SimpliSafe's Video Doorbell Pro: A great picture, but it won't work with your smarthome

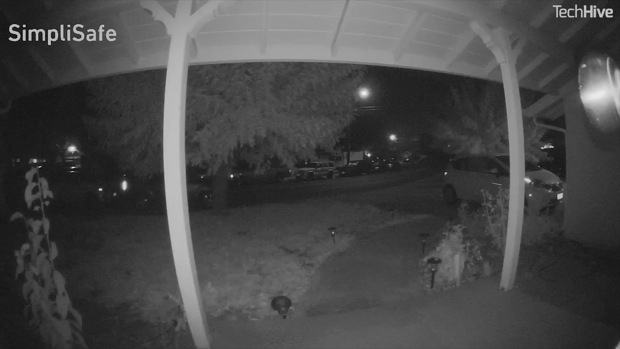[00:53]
so you get a nice wide view of what's happening in front of your house, day or night. For detecting motion, it uses an infrared sensor with four settings, off, low, medium, and high.